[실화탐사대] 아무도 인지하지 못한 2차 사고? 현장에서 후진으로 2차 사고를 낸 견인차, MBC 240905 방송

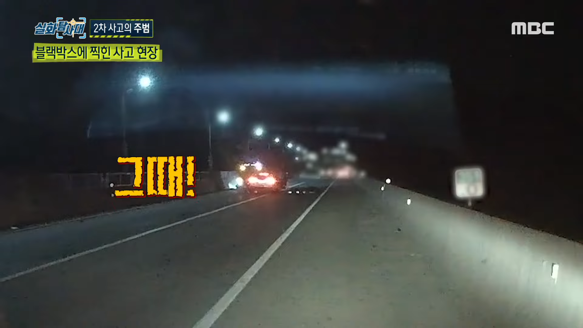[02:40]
네? 저희 아들이 이제 아니 저게 이렇게 들컴하는데 아니 어떻게 이런 일이 이게 말이 됩니까? 여기서 보이더라고 우리도 이제 우리 아들이 그 실루엣만 살짝 보였지 자세히는 안 보이는데 차가 들컴하는 게 우리 눈에 보이더라고요.